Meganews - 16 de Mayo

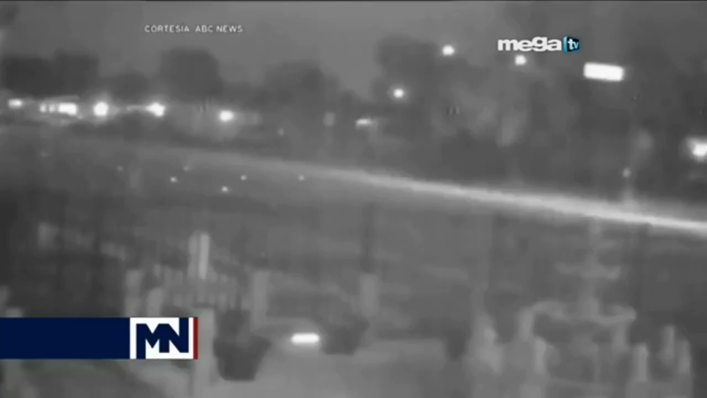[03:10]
La víctima ha sido identificada como José Luis Hernández García, de 58 años.
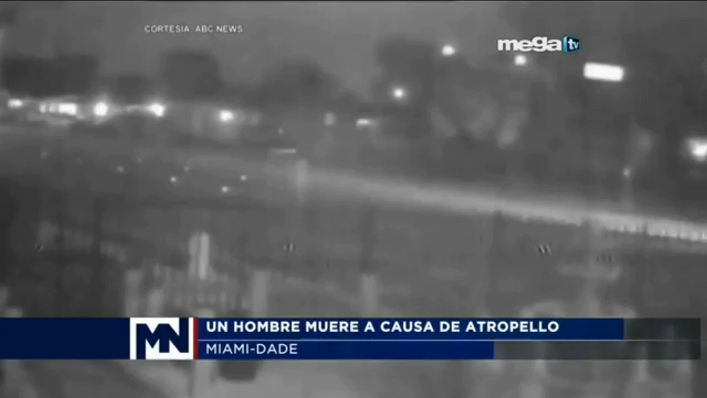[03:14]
El accidente quedó captado por una cámara de seguridad y todo ocurrió hace una semana, a las 11 de la noche, en la esquina de la calle 173 Drive y la avenida 47. El chofer ni siquiera se preocupó por ver el estado en que se encontraba la víctima o por llamar al 911. El vehículo debe tener serios daños en el frente y la policía está repartiendo